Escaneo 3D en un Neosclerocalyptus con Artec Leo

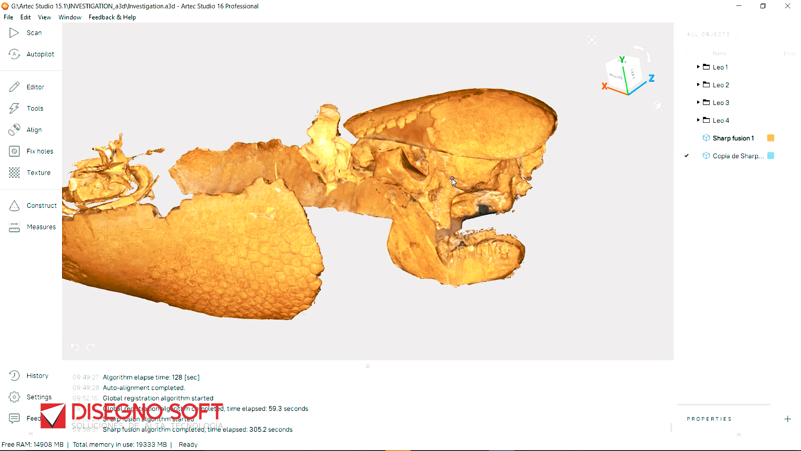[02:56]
quiere decir que de forma automática nosotros vamos a poder realizar todo el posproceso hasta generarme un modelo final.